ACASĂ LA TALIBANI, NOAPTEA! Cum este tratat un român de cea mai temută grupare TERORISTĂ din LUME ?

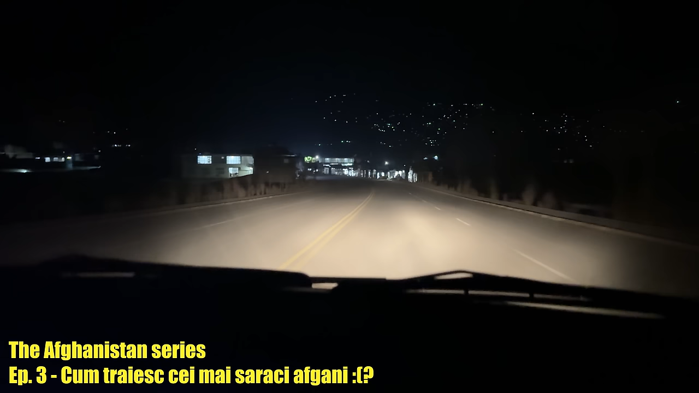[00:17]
Sunt convins că nu mă vedeți acum, dar suntem într-un cartier pe aici, prin Bamian,
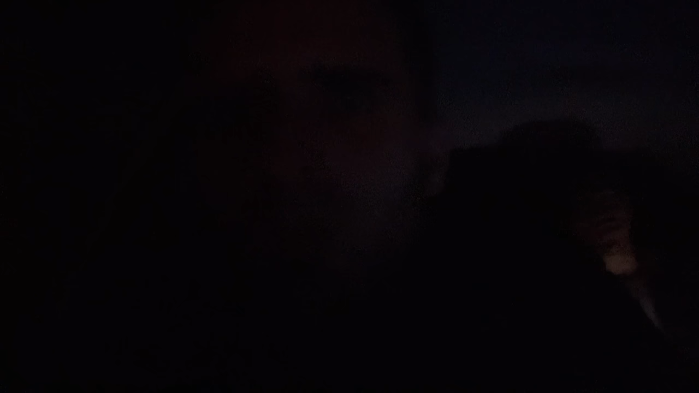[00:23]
și ne-a invitat un localnic la masă și căutăm adresa lui. E interesant că așa puteți să vedeți și voi cum se prezintă noaptea printr-un sat
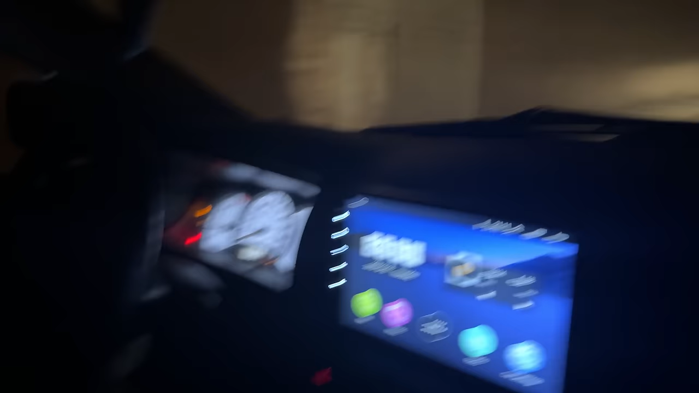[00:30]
în Afganistan.
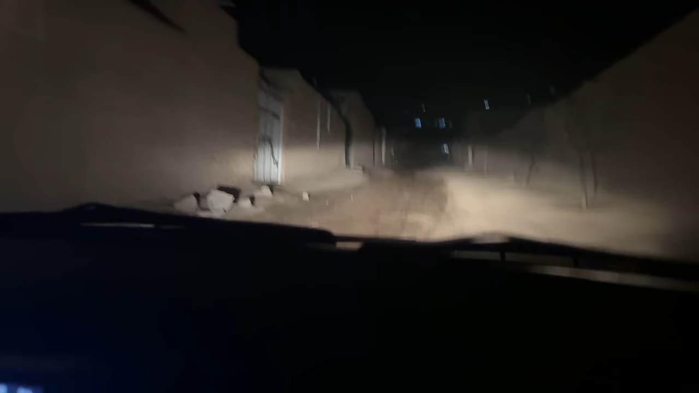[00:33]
Vedeți cum sunt străzile. Mi-am zis băieții că după ora 7 nu mai e nimic deschis și până la ora 10 sunt restaurantele. Și mi-am zis că pe urmă absolut nimic. Totul, asta este regula impusă de băieții cu T.